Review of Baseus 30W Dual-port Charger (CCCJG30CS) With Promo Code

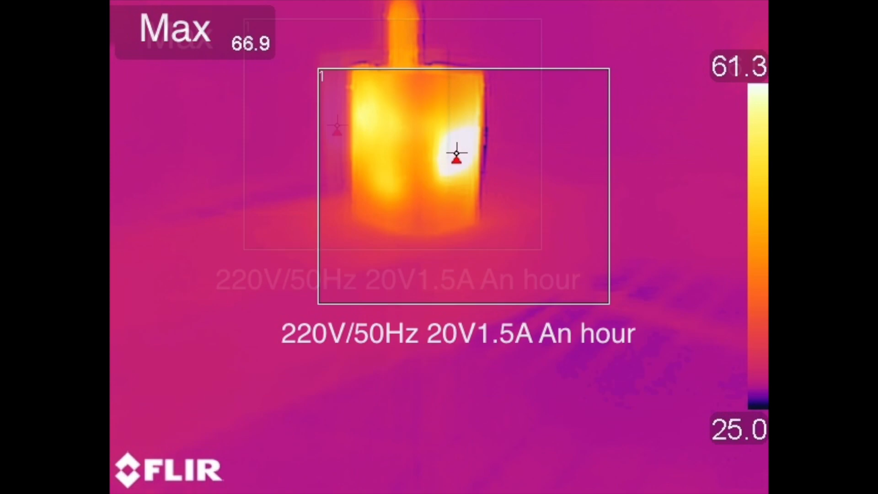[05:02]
and 61.8C degrees under 220V 50Hz.
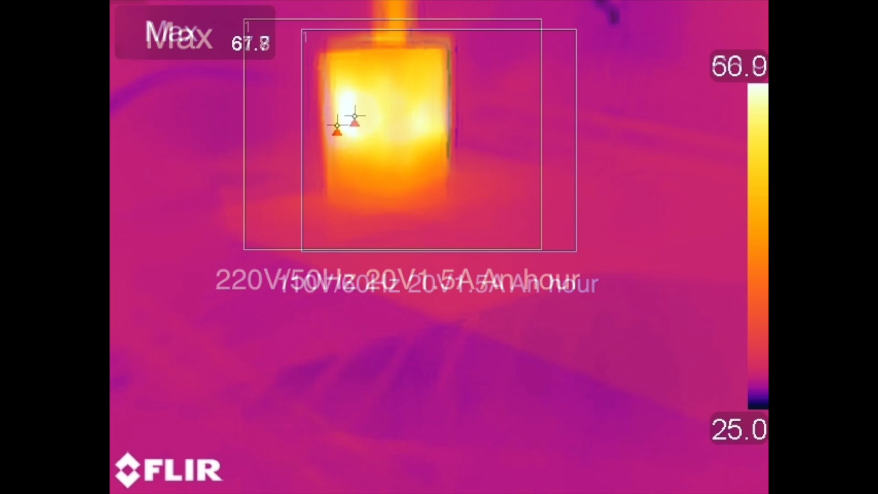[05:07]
Then, the maximum temperature on two sides is 66.9C degrees and 61.8C degrees under 220V 50Hz. The maximum temperature on two sides is 67.7C degrees
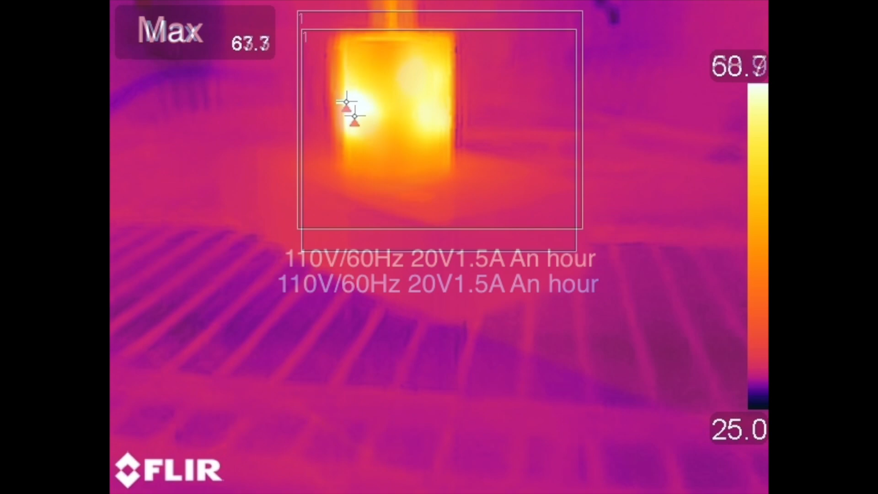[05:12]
and 63.3C degrees under 110V 60Hz.